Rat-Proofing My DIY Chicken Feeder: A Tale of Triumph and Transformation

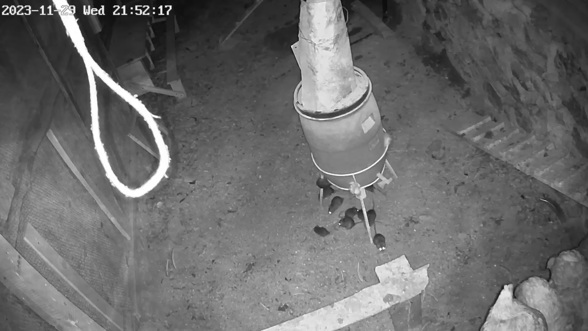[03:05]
And then, of course, there was still the automatic feeder. That was kind of an all-you-can-eat restaurant for the rats. I had this nice stand.
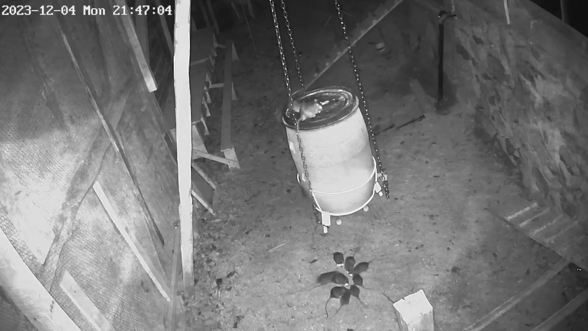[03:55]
Releasing the trigger. Took one kernel up to eat it. And the rest that fell down was for the rest of the group. My next step was to hang a big sheet of metal on the chains to block their way down to the feeder. But then they found another way. Look at this guy. Just jumps over. And lands on the stand. And again, going for the trigger.
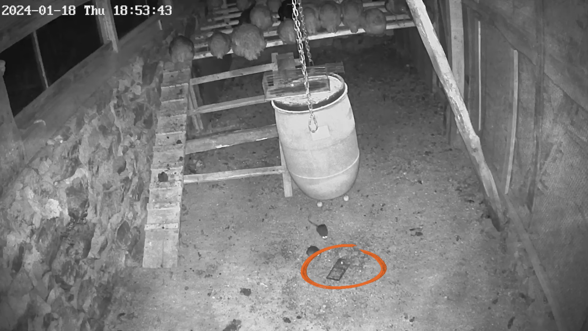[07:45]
And they knew exactly how they were. And stayed away from them. Then I found out where the rats...